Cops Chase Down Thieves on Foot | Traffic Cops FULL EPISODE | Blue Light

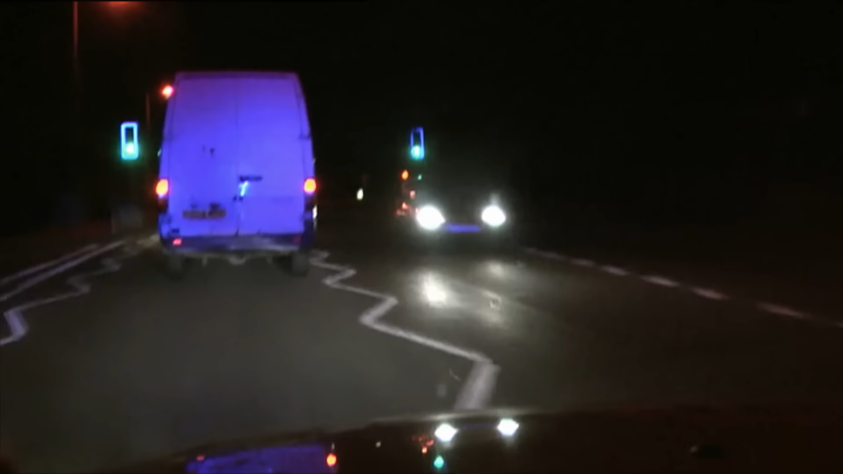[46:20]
Vehicle is currently available to stop. 409 miles an hour. 409 miles an hour. The other vehicle, the VW, appears to be a caddy, is still travelling in the same direction. Obviously, both vehicles are failing to stop at this time. Get your next on the other one, mate. Both vehicles continue to fail to stop.
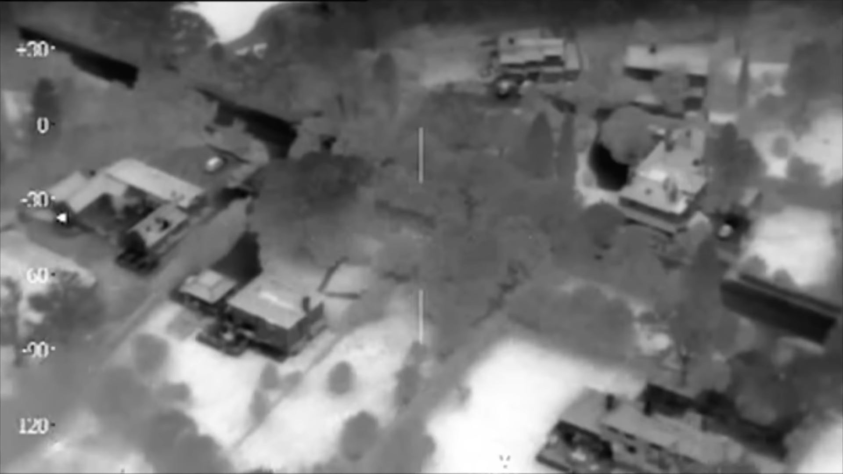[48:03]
With its heat-seeking camera, Hotel 900 has got the crooks covered. Oscar Charlie 852, two tyres went. Stand by, vehicle slowing, offside, stand by, vehicle stop.
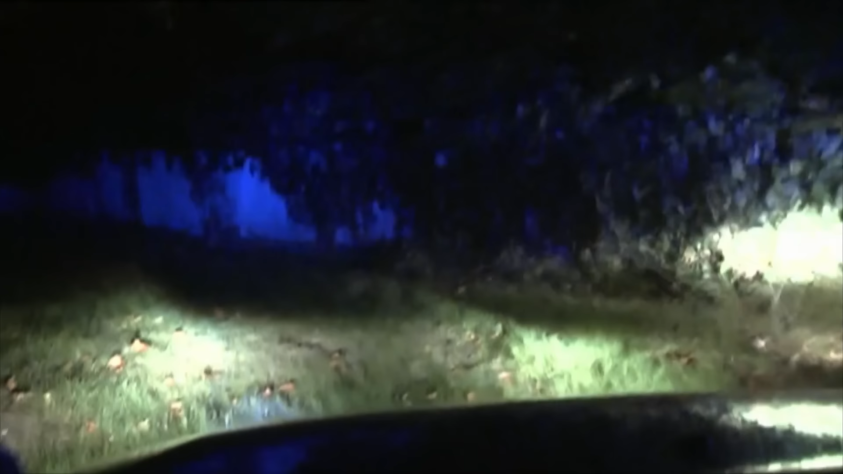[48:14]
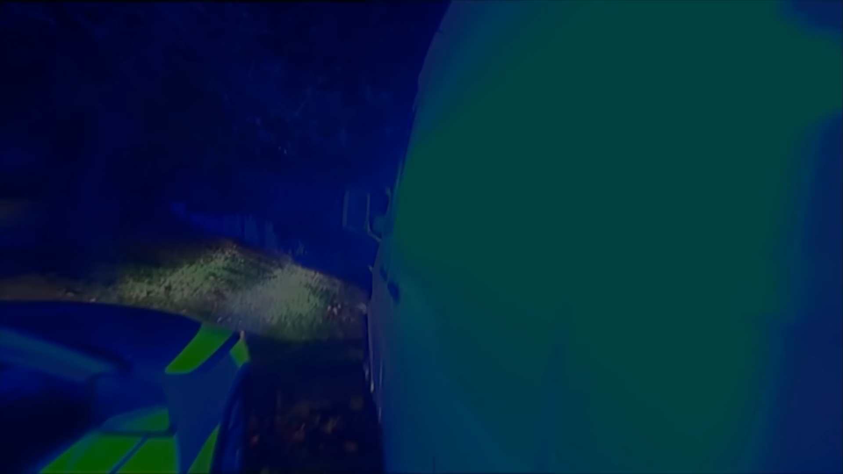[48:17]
There's surely no escape for the driver.
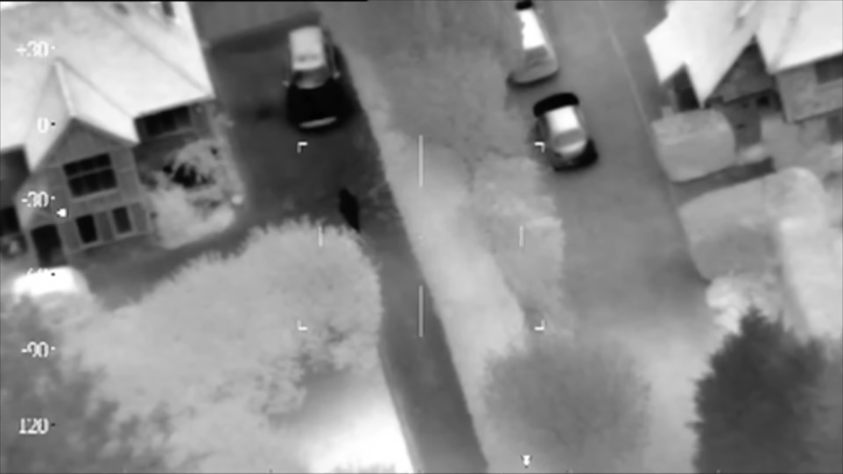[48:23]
Yeah, I've got the driver who's up through the driveway of the house on the side, down the side of the garage into the back garden.
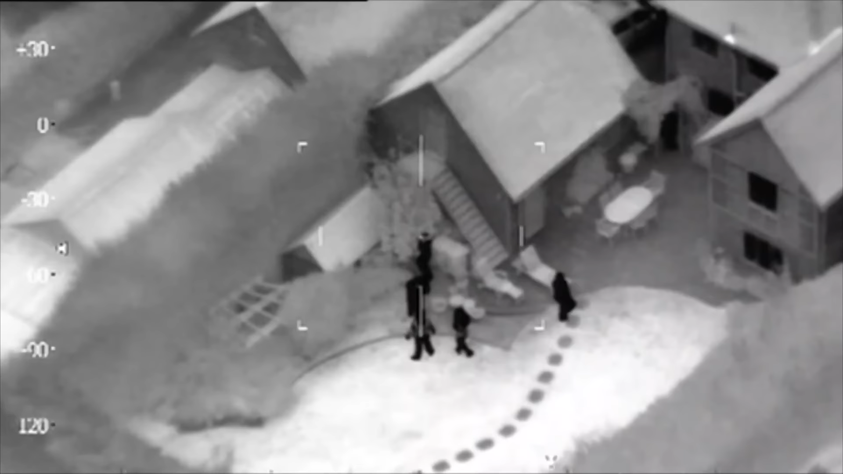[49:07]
the heat seeker couldn't get through the density of the trees. Yeah, I last saw him disappearing around the back of that garage towards that small shed.
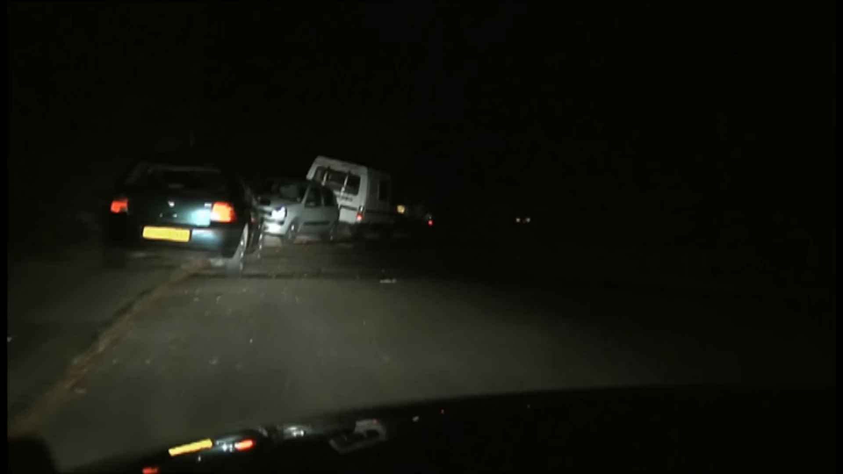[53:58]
Driveway there. Do not want to take a look at one nearby. We checked both the pubs, no trace of the van.
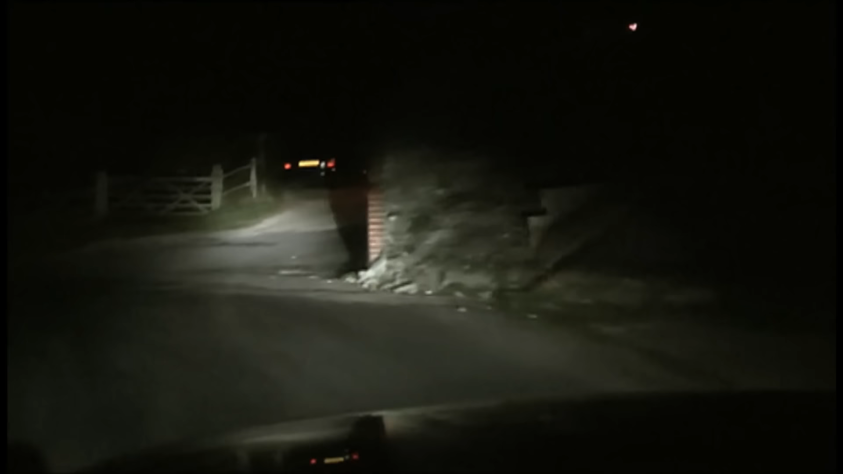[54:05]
We were then trying to find the home address, couldn't find it anywhere.